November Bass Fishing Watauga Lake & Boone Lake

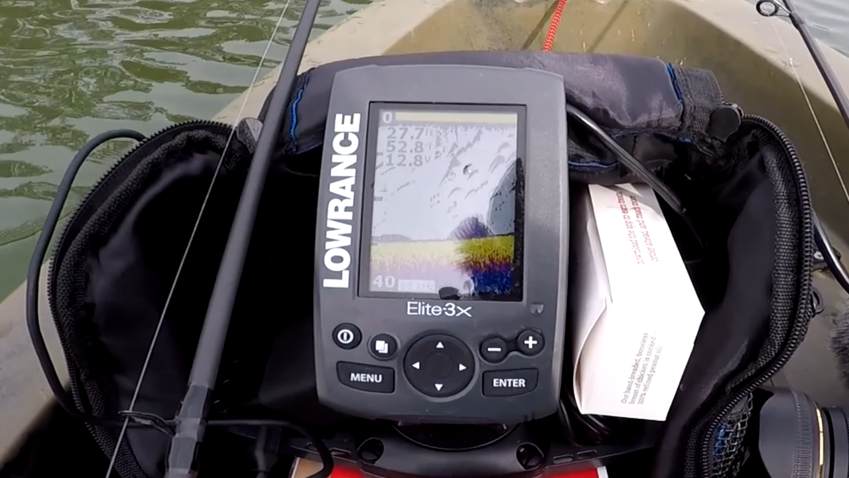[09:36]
if you think that is fish right there i mean there's like a hump
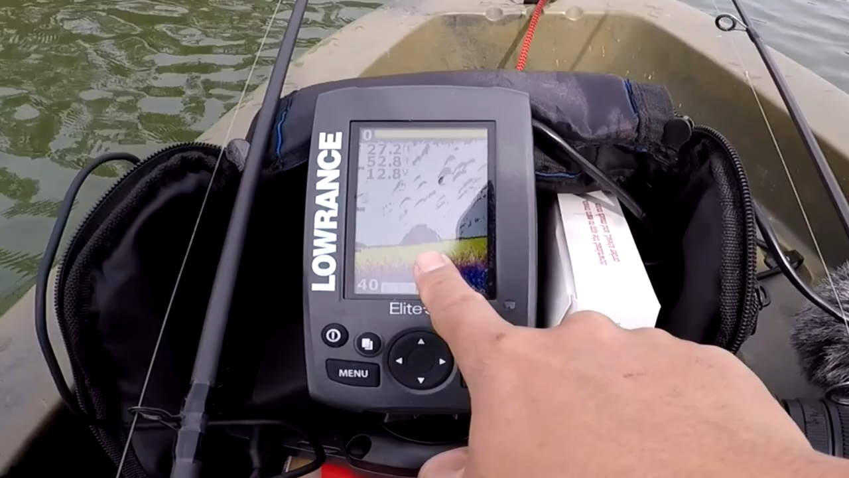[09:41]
right there and just look at all these i don't even know what that is comment below